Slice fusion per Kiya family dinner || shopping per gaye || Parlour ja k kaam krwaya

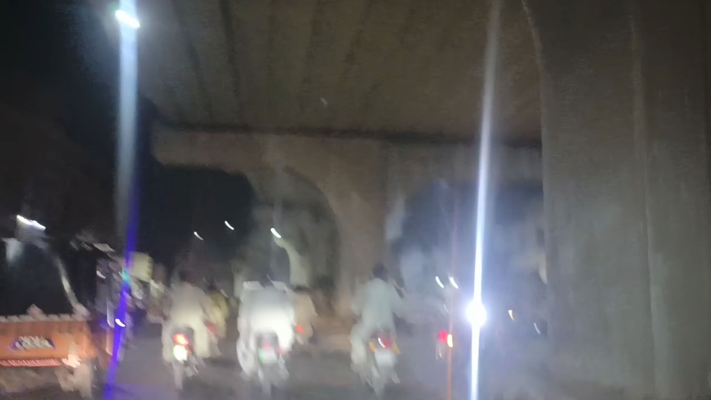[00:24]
जनाब घर से निकले हुए हैं, रात का टाइम है, जुमे रात की रात है और हम जा रहे हैं बाहर।